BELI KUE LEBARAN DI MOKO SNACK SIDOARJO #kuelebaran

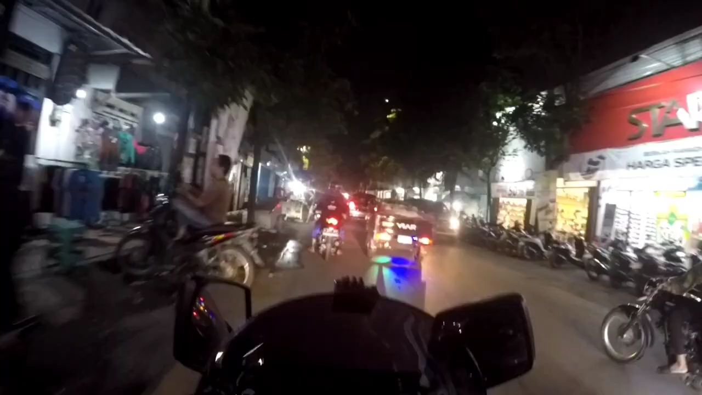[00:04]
aku udah di tempat toko kuenya mukusnya dan disitu rame banget guys
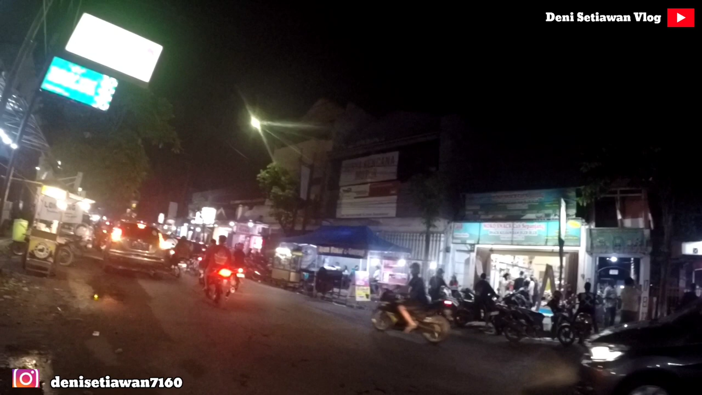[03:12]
rame banget guys pakirannya ya juga full eh inilah